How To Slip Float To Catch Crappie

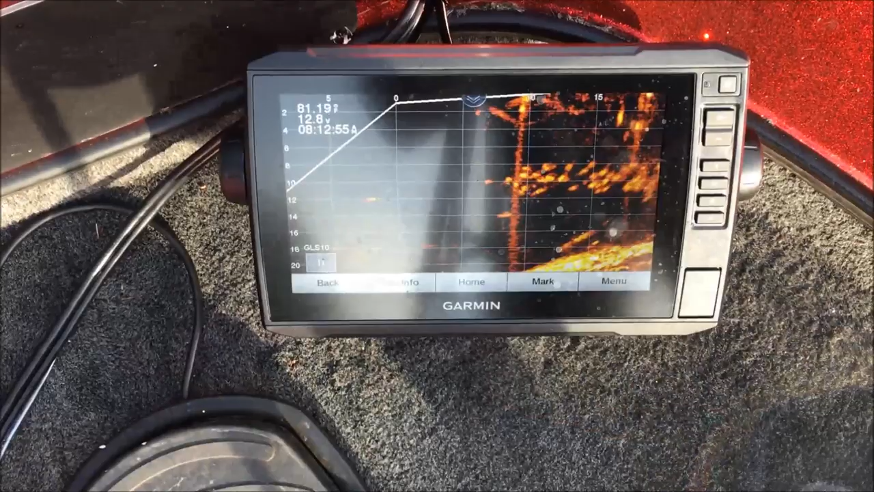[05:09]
All right, so there's a view of what this looks like on our live scope under this dock.
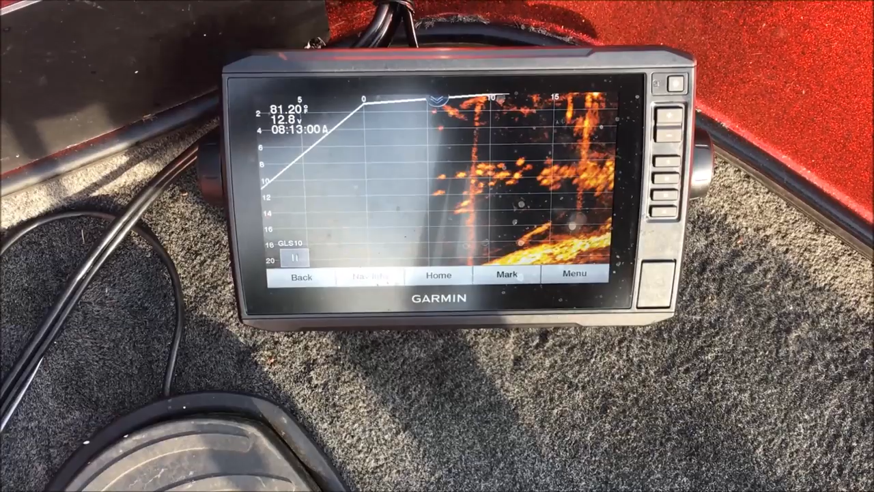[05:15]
You can see all those fish sitting under there. Let's see if we can't go catch one.